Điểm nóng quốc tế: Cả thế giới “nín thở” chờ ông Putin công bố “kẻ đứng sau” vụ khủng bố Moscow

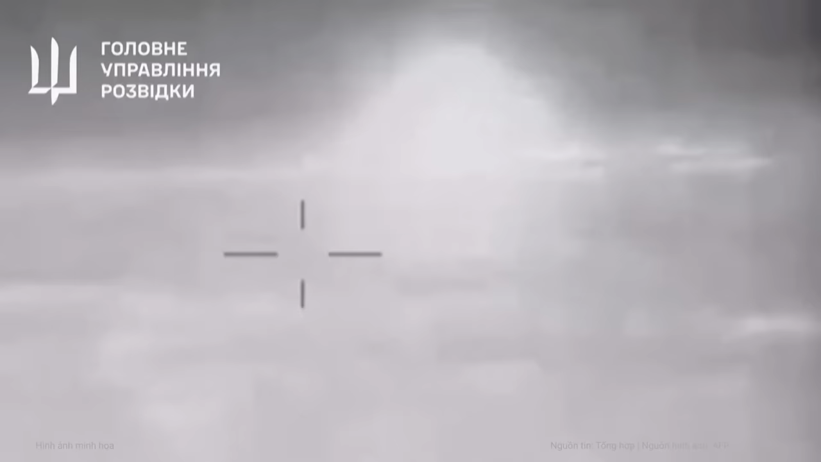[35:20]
Tuy nhiên hiện chưa rõ mức độ hư hại của hai con tàu này Trang The KF
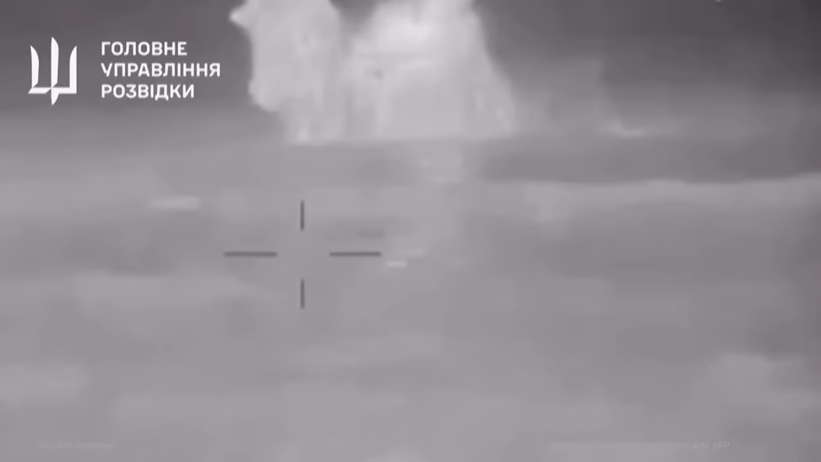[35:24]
Independent dẫn thông tin trên trang web hạm đội Biển Đen của Nga cho biết tàu Yaman có tùy thủ đoàn 98 người trong
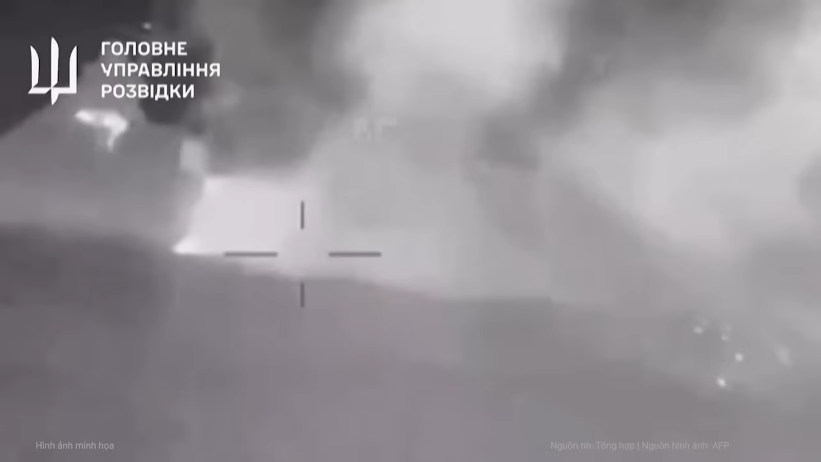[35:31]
khi tàu Azov có 87 người thuộc lưỡi đoàn tàu đổi bộ 197 và đang được sử dụng cho các cuộc tập trận huấn luyện của hạm đội
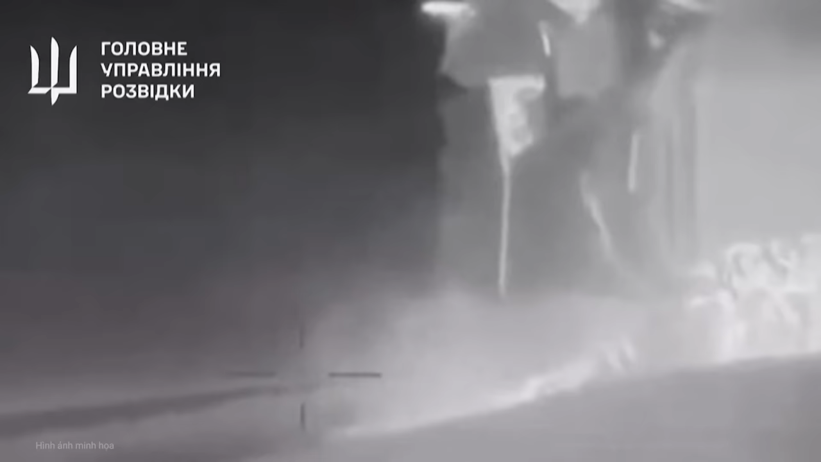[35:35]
Theo Reuters thông báo không nói rõ Ukraine đã sử dụng vũ khí gì và chưa rõ mức độ thiệt hại của các tàu